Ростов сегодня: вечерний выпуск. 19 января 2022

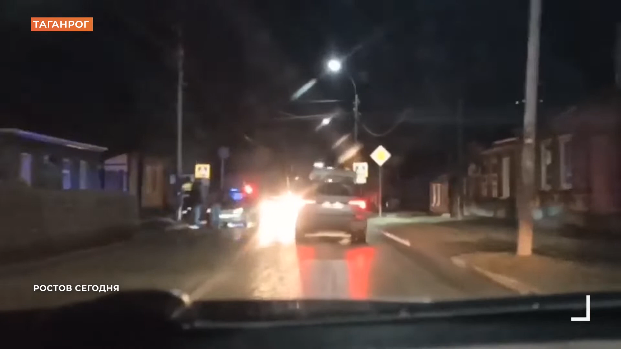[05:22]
Случилось это в Таганроге на улице Социалистической. За рулем ваза был парень 18 лет. Понятно, что водитель он неопытный. Пострадавшего с травмами различной степени тяжести доставили в больницу. Полицейские устанавливают обстоятельства ДТП.